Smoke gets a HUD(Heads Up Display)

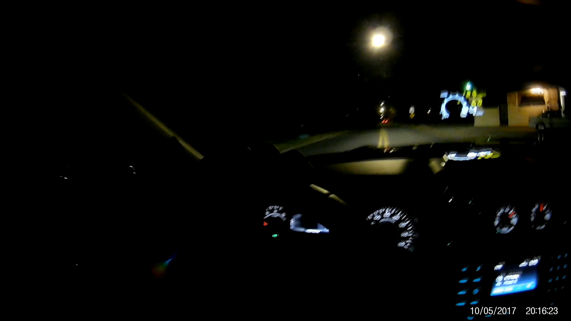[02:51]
home and the showing of my little gadget you can see it you can see it in the windshield there it does work and it's really bright at night it shows up really clear so